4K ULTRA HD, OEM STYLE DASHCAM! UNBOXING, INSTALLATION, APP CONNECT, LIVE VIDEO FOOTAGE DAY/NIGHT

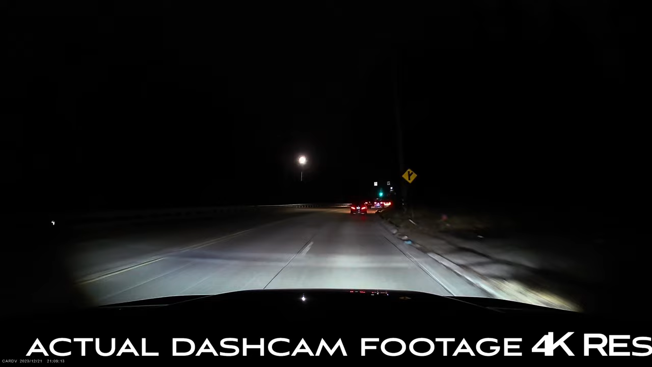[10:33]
Okay, so here's some nighttime driving. This is unedited. I'm in 4K resolution. Exposure is about 0.1. And then, as you can see, the clarity is just amazing. So even at night, you can clearly make out a vehicle's license plate.
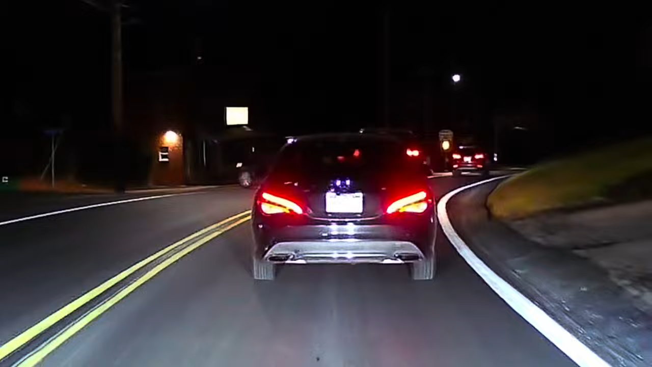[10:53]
Okay, so here I am in 1440 resolution. Exposure is 1.3. And this is with the audio on the dash cam.